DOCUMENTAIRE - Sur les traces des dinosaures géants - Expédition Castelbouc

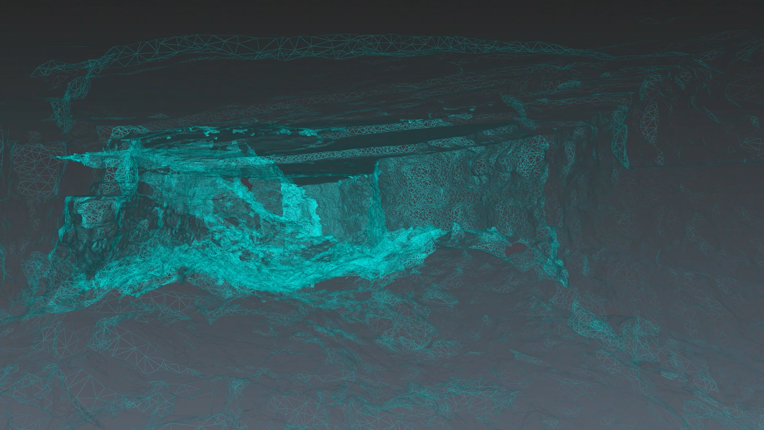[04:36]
On a le modèle qui apparaît sous nos yeux, avec les parois, les plafonds, les sols.
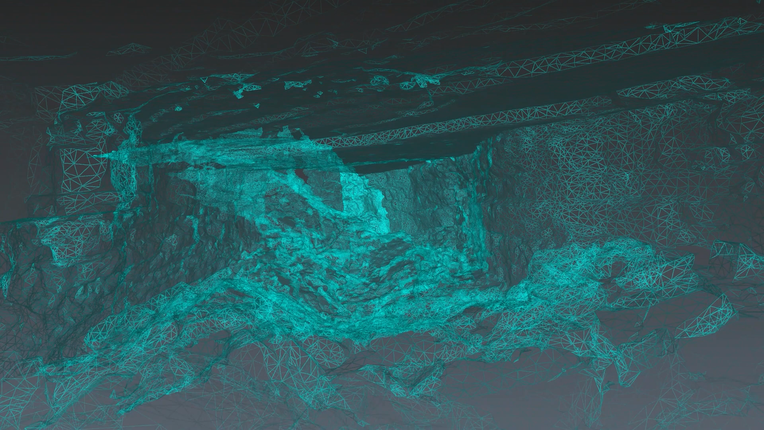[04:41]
On a toutes les dalles fracassées au sol. Ce côté très chaotique,
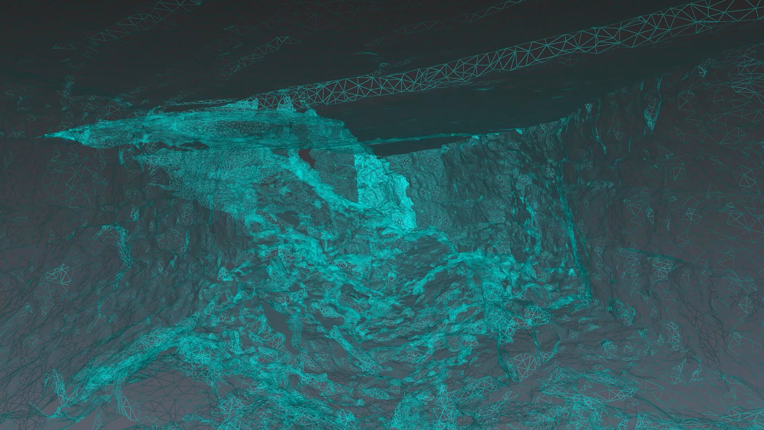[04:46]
très significatif de Castelmuc numéro 4, avec ses plafonds d'effondrement.